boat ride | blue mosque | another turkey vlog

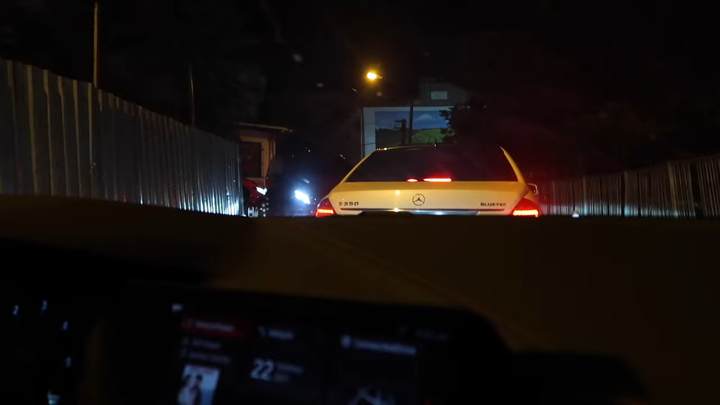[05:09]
is this the one way? or what? I don't know it's a two way but it is it doesn't look like
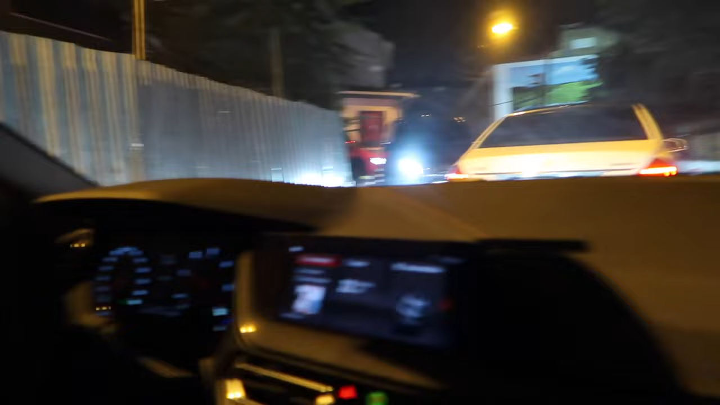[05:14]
they fit it's
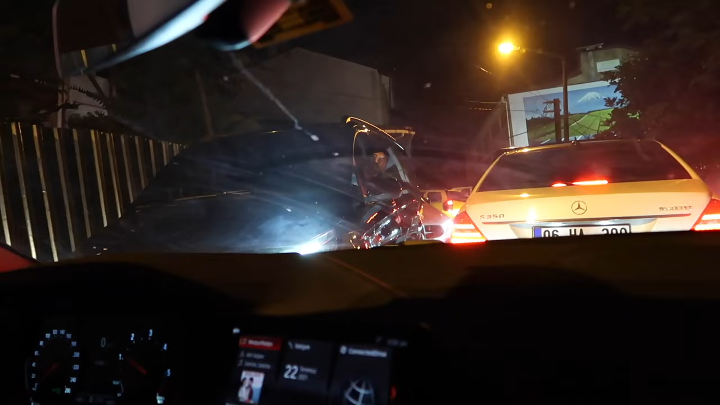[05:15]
a two way it's a two way it's a two way what? is that it? what? it's a two way pardon
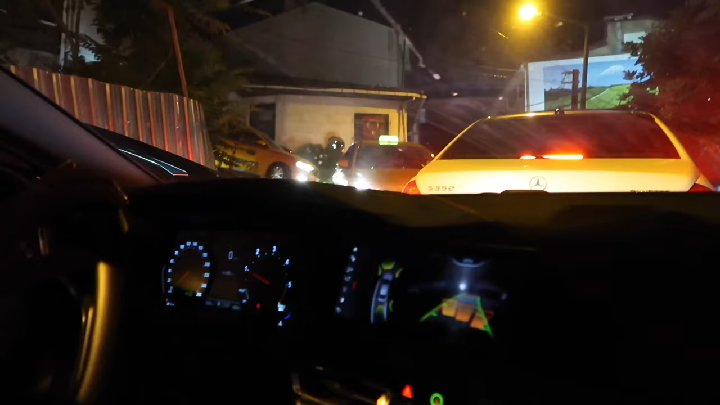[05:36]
I don't know what's going on I guess are we ever going to get to go? are we going?
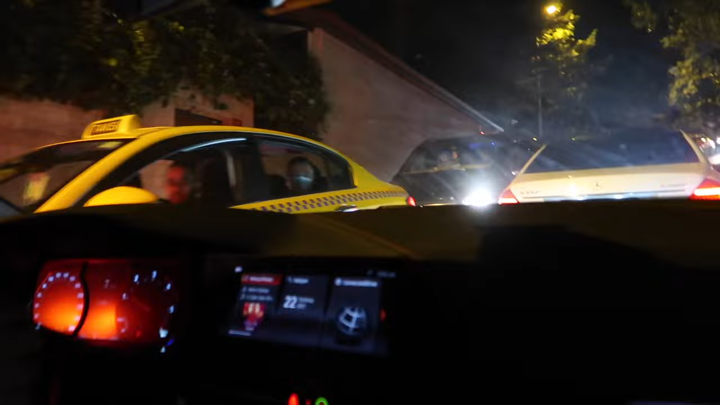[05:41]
and these people are waiting on the other side I don't know jeez alright we're finally almost back to our Airbnb Freed is tired he doesn't even want to talk to you guys I guess
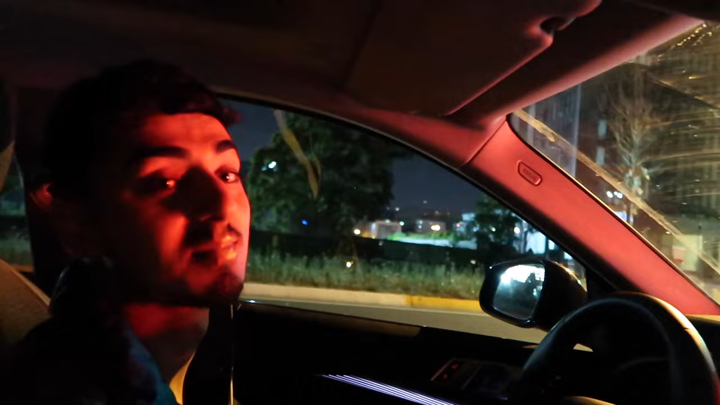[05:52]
yeah we just gotta head and run somebody hit us in depth and the police was standing right there didn't he? yeah I know the police was right there he just watched the guy go he was actually telling him go go um is it just me?
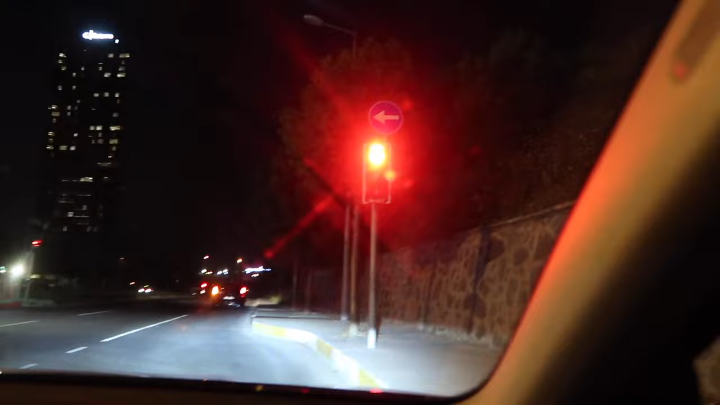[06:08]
it's so weird how you turn left from like the right lanes and then there's like two lanes out there like that's so weird I know right it's crazy but